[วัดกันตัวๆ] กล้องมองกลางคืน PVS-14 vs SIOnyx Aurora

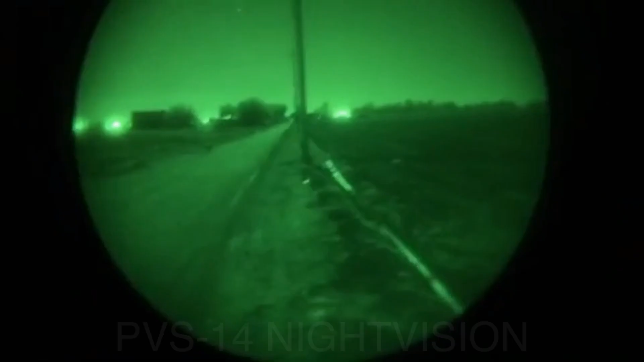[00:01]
and we're going to film simultaneously
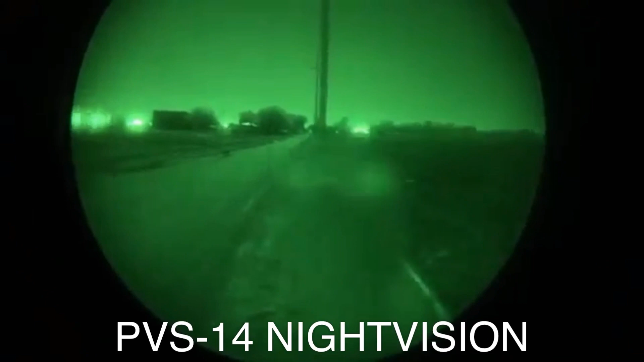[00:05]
we'll
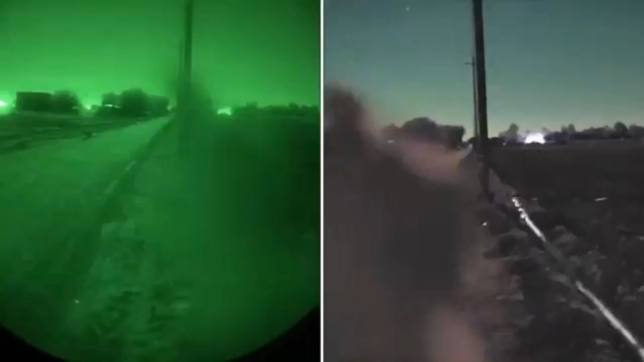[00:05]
clip to that so this is what we can see
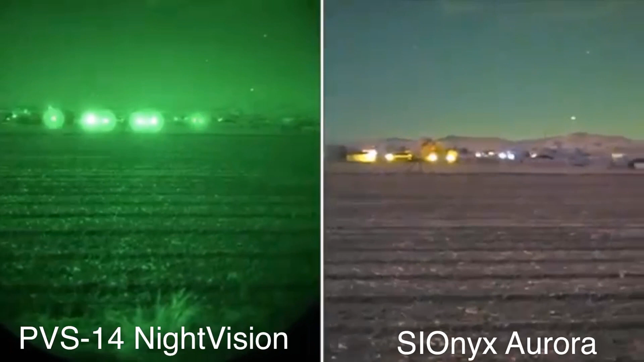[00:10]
with night vision versus the pvs-14 now three two one pan i noticed when i was when i was wearing the pvs-14 on my head there's a little bit of lag three two one and turn three two one and blah blah blah blah blah so when you turn there's a little bit of a lag with the night vision camera versus the pvs-14 there's no lag and we're going to go laser
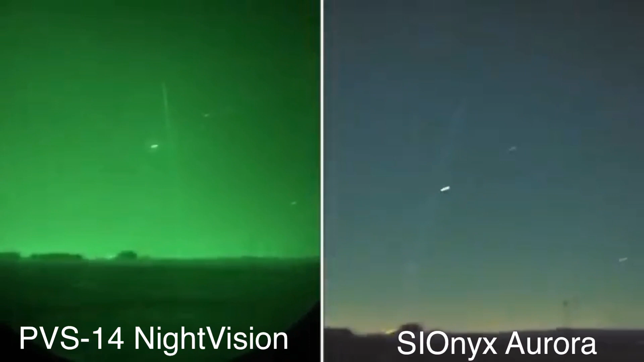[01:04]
all right we can aim at stars and stuff like that okay and then we'll get the ir illuminator so that's our illuminator i don't know how far that building is probably 100 maybe 200 yards